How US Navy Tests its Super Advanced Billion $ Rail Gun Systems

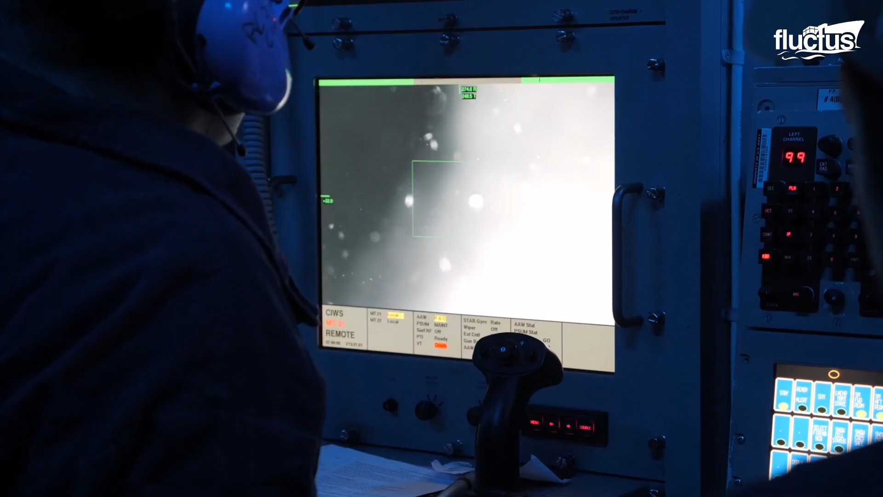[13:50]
The weapon system identifies the target and engages with a burst of rapid-fire projectiles,